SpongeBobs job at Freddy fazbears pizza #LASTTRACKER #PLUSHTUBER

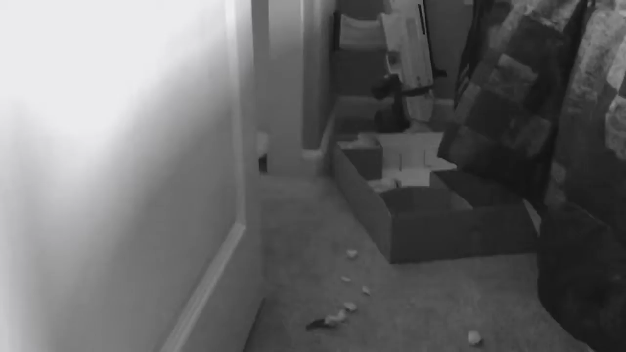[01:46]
Got a hallway to my door, to my office, hallway. Got another hallway. The bathrooms.